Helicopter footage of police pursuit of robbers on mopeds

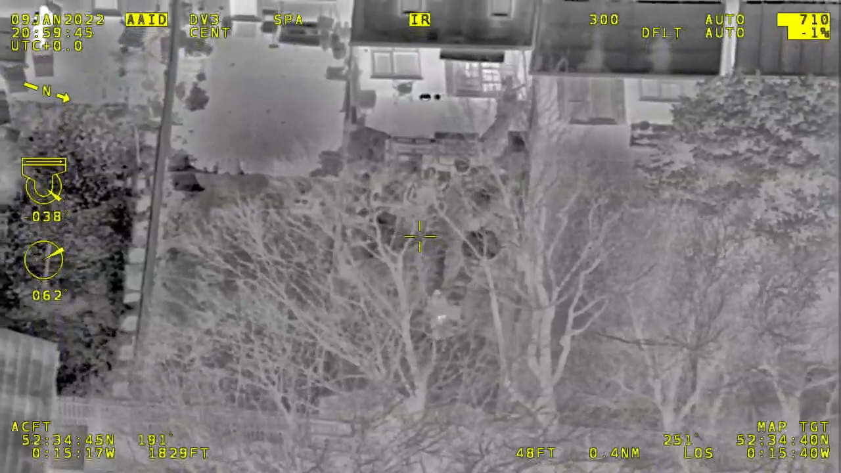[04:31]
Rear, it's Angus Court, and he's in the, trying to get in the back door, trying to force a back, he's forced a back door into Angus Court. There was a potential name, perhaps, to this job, with this, er, chap, what is it, please?
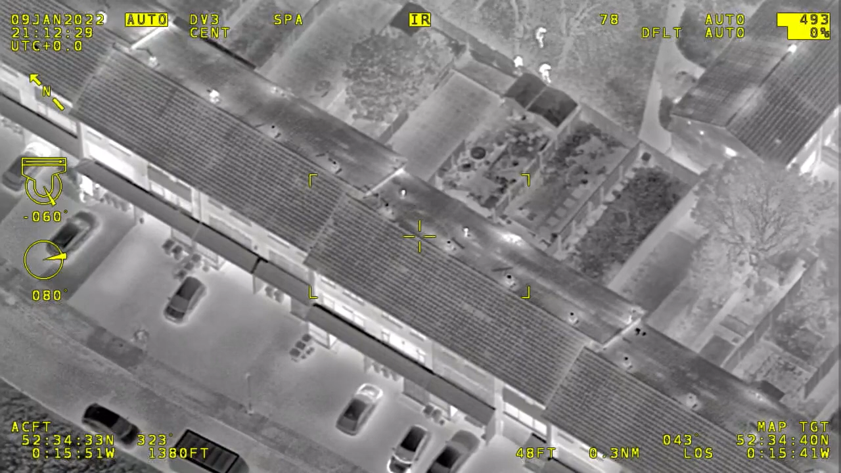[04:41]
Tyler, Eastbrook.
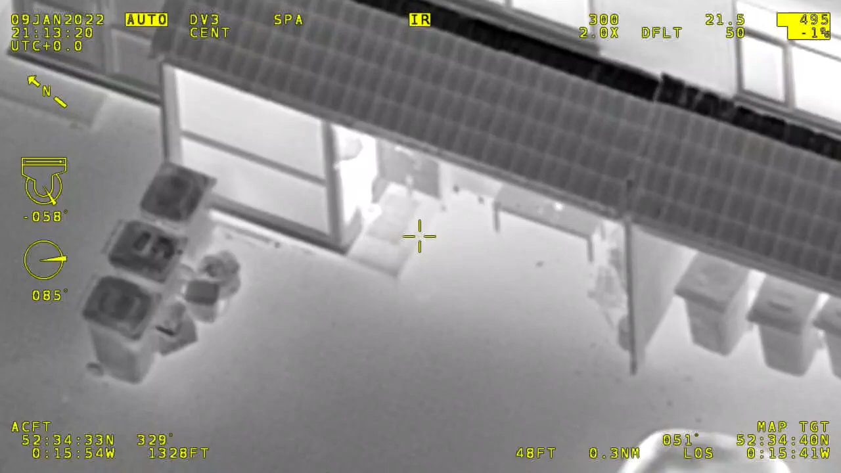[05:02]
I know you see the second bike is in the river Vazda, it's in Platts. Hey, pass, can I come in quickly?
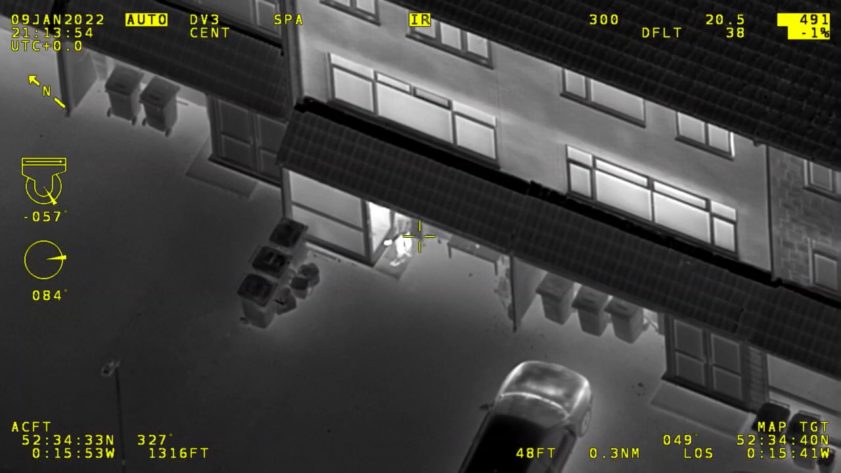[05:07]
There's a man at the front of Angus Court, can the officers with him?
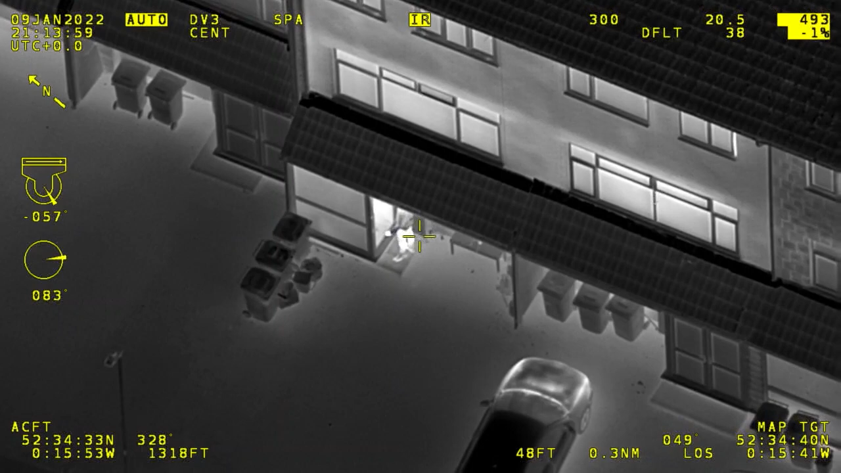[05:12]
Yeah, we're with him, he's, erm, just said that he's come from town, and he doesn't have to get back to Brighton and he's lost. Yeah, I, I'd, I'd go co-die with him, from the thermal image, it's very similar clothing to what we saw.
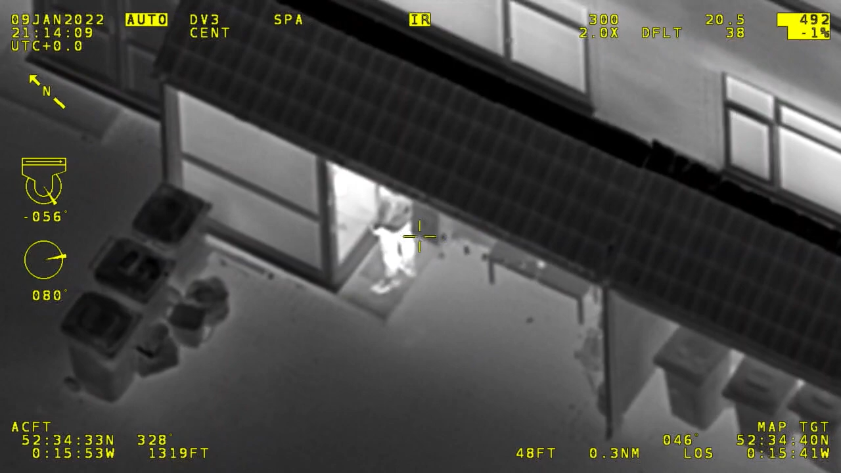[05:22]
There is a male link to that location, previous of Nine Point robbery, by the name of Harvey Carr, I don't know if he's connected.
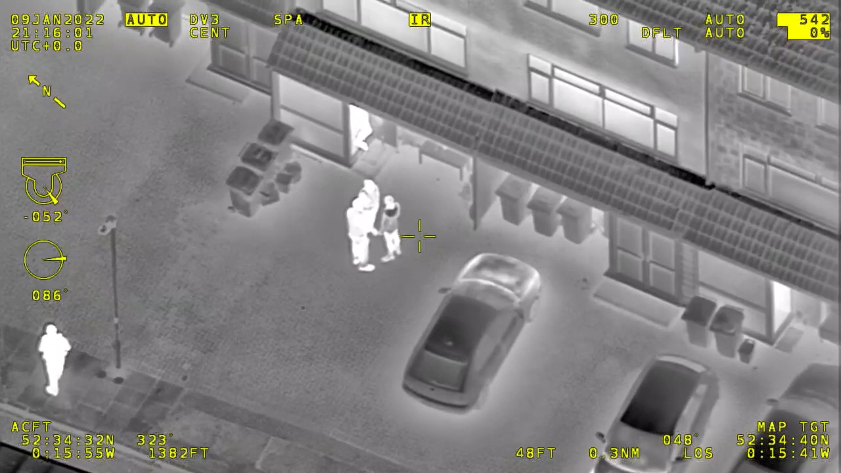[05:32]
Many clothing descriptions, Harvey is in this address, erm, but he's sat with the family and obviously they're saying that he's been there all the time. Erm, he's not wearing a lot, so there's no real clothing description to go on. It's the one we chased down to Henry Penn Walk, he's in a black parka jacket, hood up, er, black trousers, Nike Air Max trainers. Yeah, from 156, this man's got black Nike trainers on, white socks underneath his jeep, dark jeans, black jacket, hooded jacket and er, black woolly hat on.
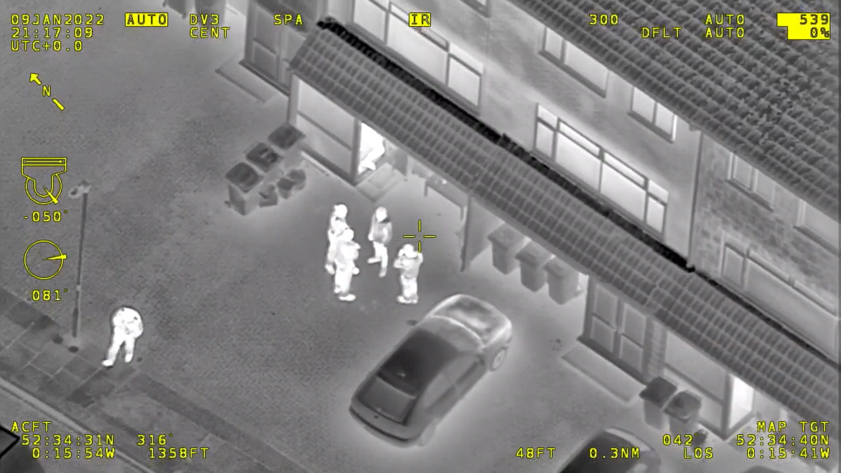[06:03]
Whereabouts are you? Erm, Angus Court. What colour socks has he got on? He's, he's got a white one underneath his jeans. He's got a white one underneath his jeans. Billion passenger on the, er, Domino Pizza's scooter had white socks on.
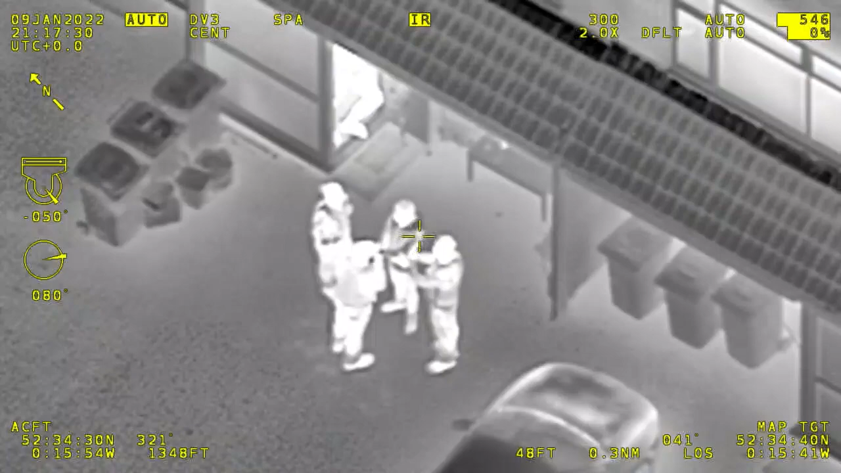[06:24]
Yes, yes, so Steve, and the Domino's scooter is at the rear of this property as well, erm, this male's currently under arrest. Go for it. You know, some of those, that's not someone's屈性.